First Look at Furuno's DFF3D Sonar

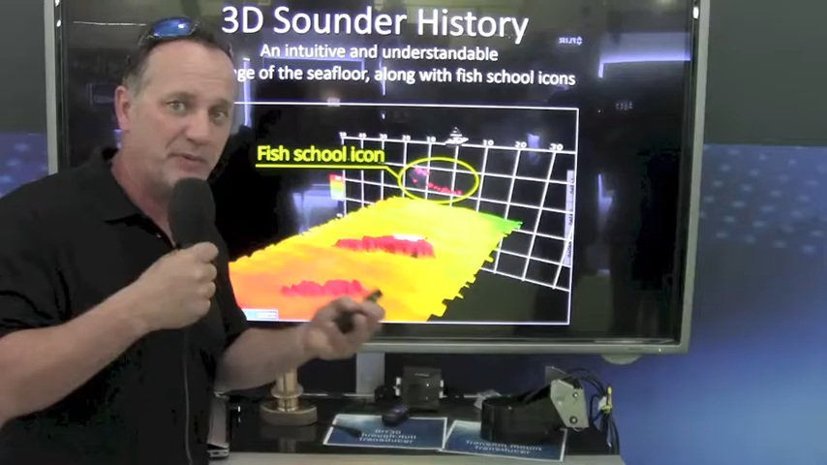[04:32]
Again, this is based on our very popular WASP technology.